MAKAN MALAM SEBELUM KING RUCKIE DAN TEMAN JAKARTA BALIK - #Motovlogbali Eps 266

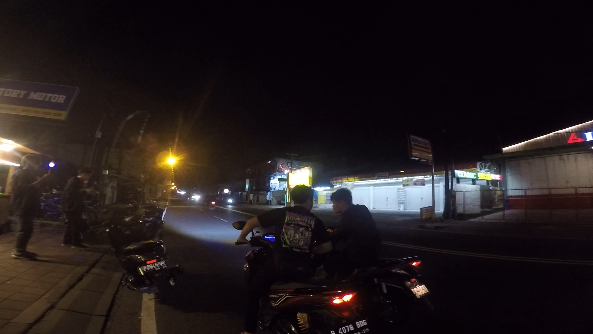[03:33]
Oke, ini aku rekam. Ada motor G-Ruki, ada motornya Mas Haed, dari Martini juga. Mereka jadi akan ngambil dalam, rencana bakal nanti.